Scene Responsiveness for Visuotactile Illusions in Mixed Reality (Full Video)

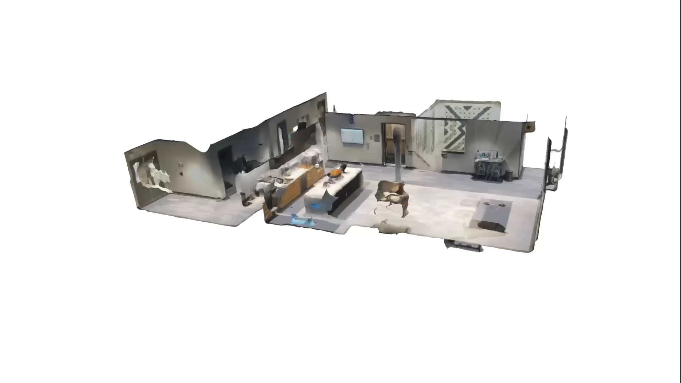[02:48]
we use a custom Unity plugin to automatically obtain the scene's visual appearance, geometry and walkable area semantics. Next we position the object twins.
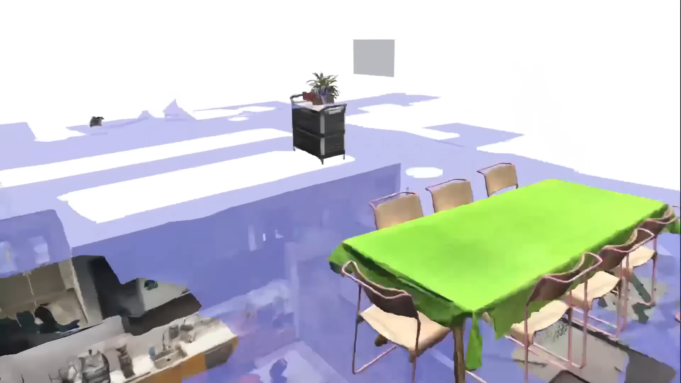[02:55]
We annotate receptive affordances and their corresponding affordance features needed to situate character animations.